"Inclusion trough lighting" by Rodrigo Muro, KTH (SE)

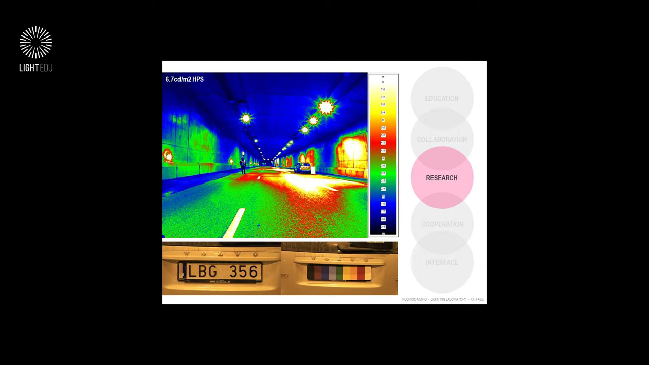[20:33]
We were changing them. And we measured with the high-pressure sodium, okay, at so many meters from the actual car, we needed, we were driving, stopping, and at this distance, I can understand the numbers and I can understand the colors. And then we did the same with the LEDs. And at so much distance, I can understand the plate and I can understand the colors.